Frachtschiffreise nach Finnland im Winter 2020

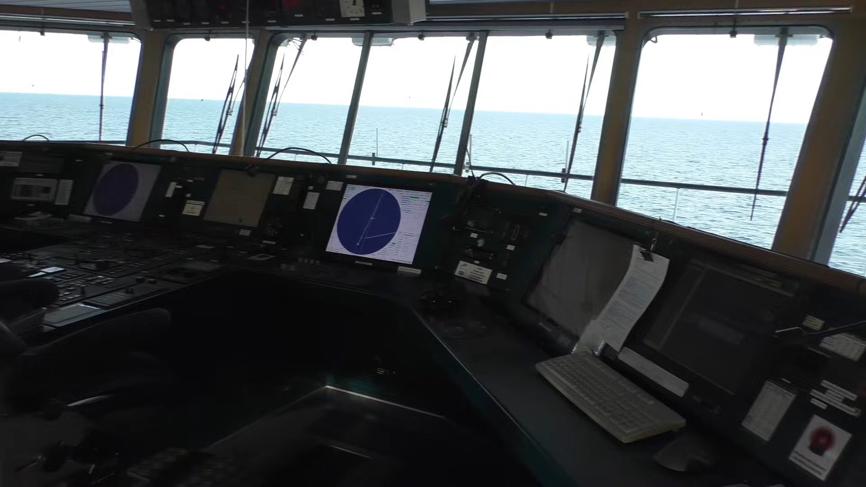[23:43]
This is our ship. Yes. And we have two ships ahead of us.
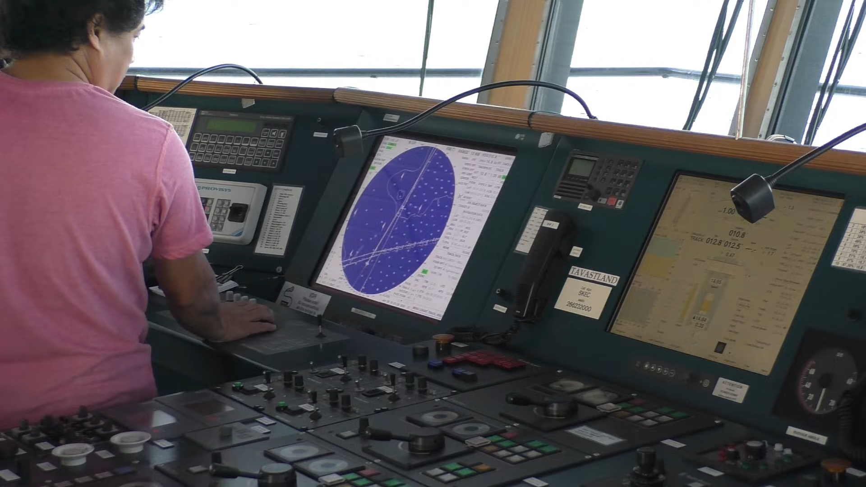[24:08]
And he is making speed 9.6. Yeah.
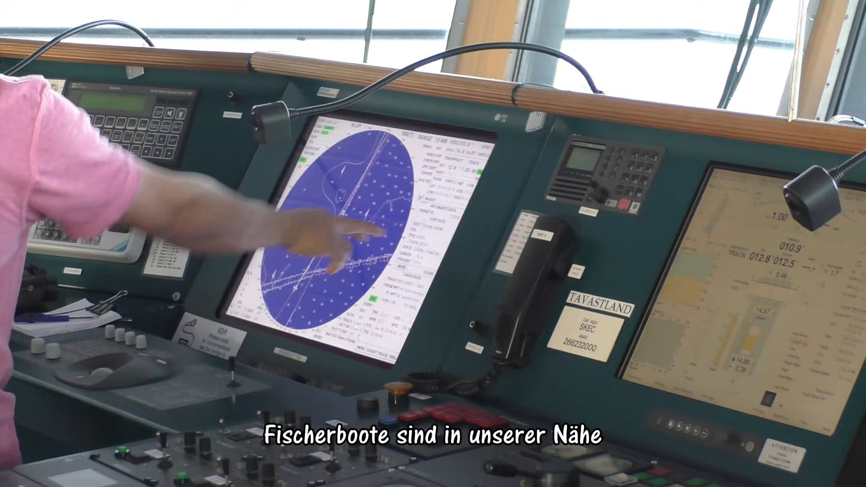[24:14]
And it's a fishing vessel. Fishing vessel.